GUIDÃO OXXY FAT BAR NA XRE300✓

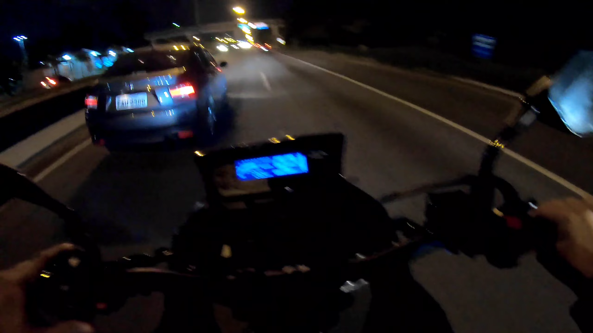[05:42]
Ela não sai da frente, não, pô. Você tem que ter paciência no trânsito. Enfim, vamos lá. Isso pra mim é bom, né? Porque a minha moto é 2022 e não mudando, pode se passar até por 2023, né? É um ponto positivo pra mim. Olha a Estátua da Liberdade aí, ó.
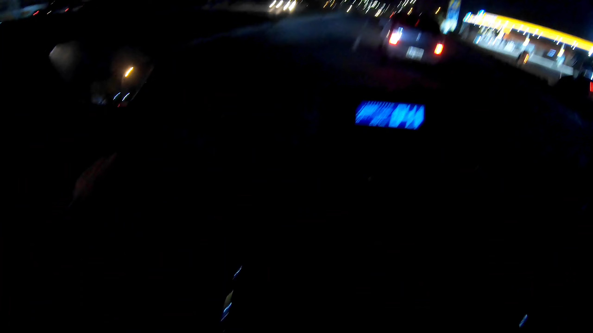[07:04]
Já passei, puxei para a direita. Aqui tem três faixas, né? Essa parte do viaduto. Vamos supor que são duas faixas, né? Eu tô na faixa da faixa lenta, na faixa da direita. Sabe por que é melhor andar aqui? Por quê?
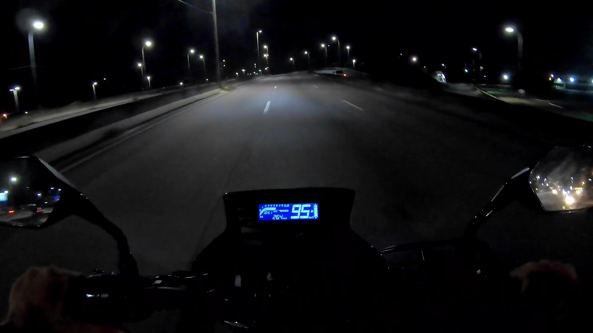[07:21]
Porque no canteiro de cá, do lado direito, essa parte de cá, tem bastante buraco. Vai ter fuligem de pneu, buraco, arame. A facilidade de você escorregar ou furar o pneu é maior, de cair num buraco, em pé na roda, ou então até provocar um acidente maior, não é verdade? Beleza. Porque aqui é melhor. E no meio também eu não acho melhor. Vamos lá. No meio, porque não é melhor?
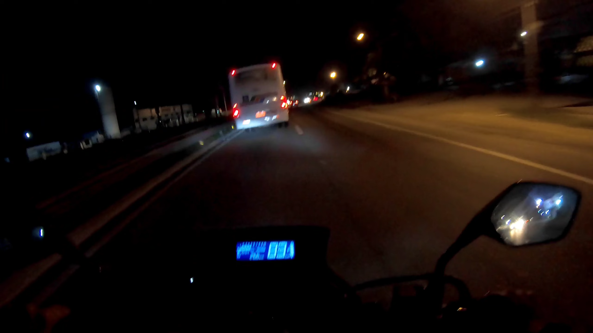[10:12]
Eu adoro o YouTube, velho. Raramente eu assisto TV. Ó, aqui, ó, o meu, cheio de ondulação, perigo, pô. E aqui onde eu tô, ó, aqui é de boa, tá vendo? Se eu for pro meio, vai ficar cheio de ondulação. Então, morta lenta aqui na esquerda. E, pelo amor de Deus. Simbora, pega a via. Amanhã é sábado, final de semana.